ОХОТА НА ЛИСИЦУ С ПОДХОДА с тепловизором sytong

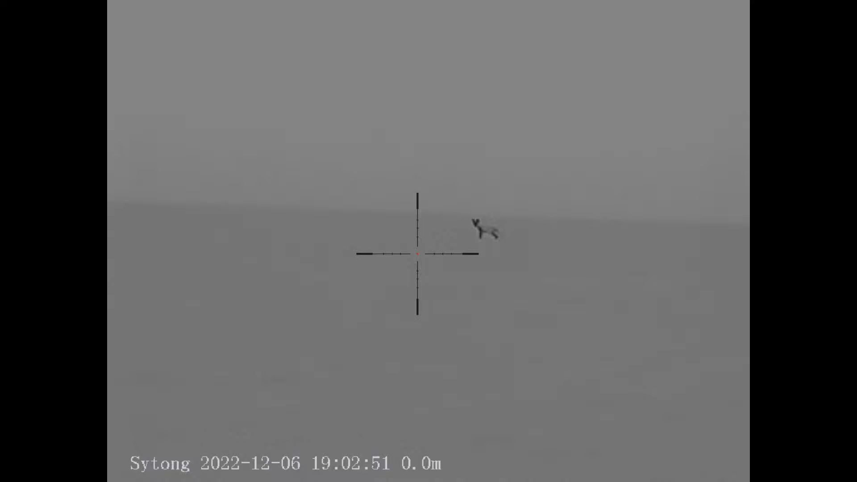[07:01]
Нифига себе, на том же месте, представляете, еще одна. Да ну нафиг.